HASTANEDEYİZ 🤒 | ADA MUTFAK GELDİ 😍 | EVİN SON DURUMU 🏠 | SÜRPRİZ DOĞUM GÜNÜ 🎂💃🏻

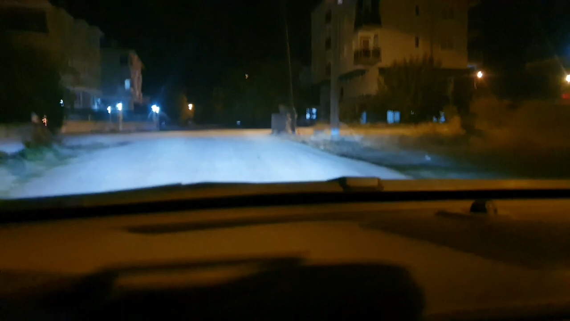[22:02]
Yoksa elimizde pasta, elimizde patlayacak pasta yani. Dur bakalım. Ya gündüz çok geldim. Yani evine bıraktım onu çok kez gündüz. Ama karanlık olunca şu sokakları şaşırdım. Şimdi tekrar bizim eve geldim. Bizim evden onun evine gideceğim. Öyle daha iyi ezberimde duracak sanki.
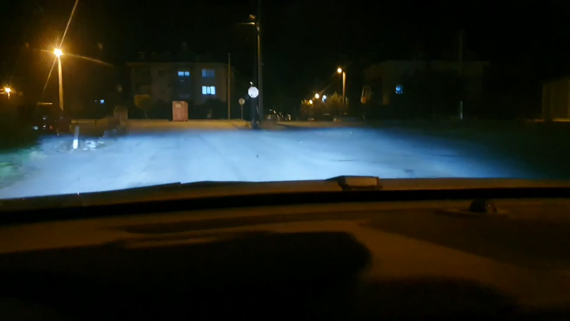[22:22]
Evet, bizim eve geldim. Bizim evden onun evine geçeceğiz anneciğim. Şu kamyon kardeş geçsin. Ama bence ben onun evini hatırlıyor gibiyim.